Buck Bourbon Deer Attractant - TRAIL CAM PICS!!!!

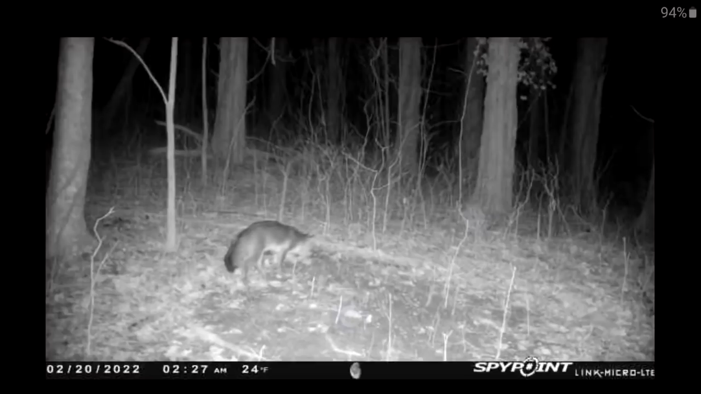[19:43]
It stinks it's at night time, but I'm pretty sure that's a red fox. Being attracted to either the minerals or that one tin proof stuff there. That's pretty cool.
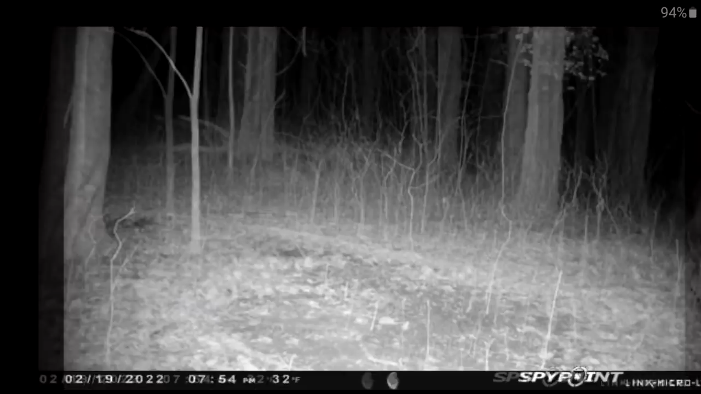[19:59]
Some more, a couple more night pictures. What's back here in the back here? And then, this was literally within three hours of me putting this stuff out and hanging the cameras.